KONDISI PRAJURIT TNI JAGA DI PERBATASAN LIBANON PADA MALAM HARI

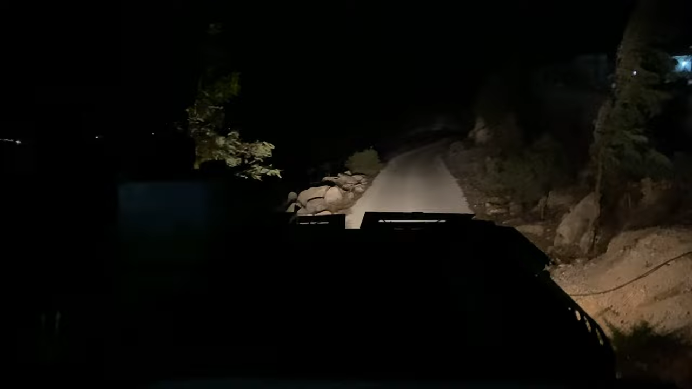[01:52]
Alhamdulillah setelah sampai Saya di kermak nomor 3 Itu nomor 3 yang lampunya warna putih Kami sudah hampir sampai ke markas Untuk istirahat Kami sudah terasa Capek Lelah Sudah campur aduk Keninginan Ingusan Sudah Pengen terlentang Di beristirahat